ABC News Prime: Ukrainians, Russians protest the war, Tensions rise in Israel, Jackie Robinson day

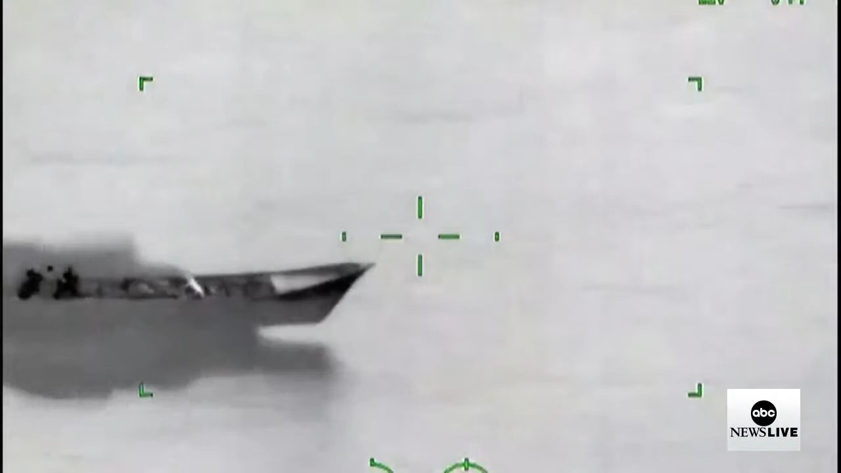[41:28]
The Mexican Navy releasing this surveillance drone video showing a high-speed chase about 50 nautical miles from the resort city of Puerto Vallarta.
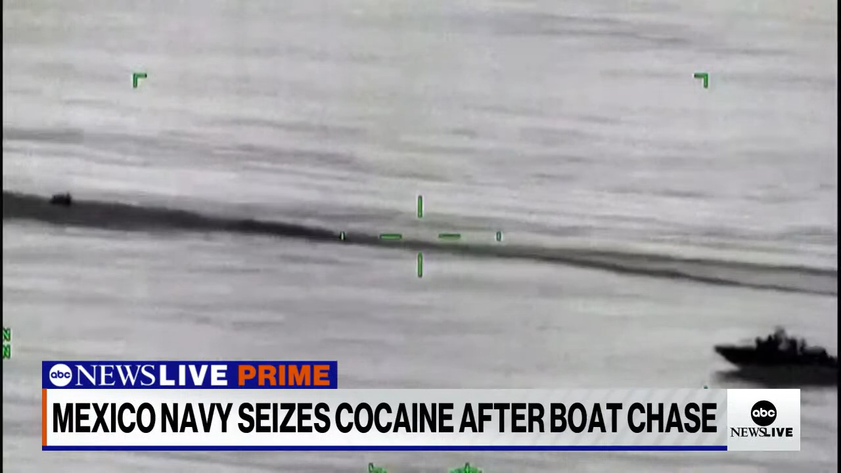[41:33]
The video shows an open boat loaded with packages of cocaine being chased by the Mexican Navy. The military says it seized 1.2 million... 1.2 tons, rather, excuse me, of cocaine and arrested one suspect as well.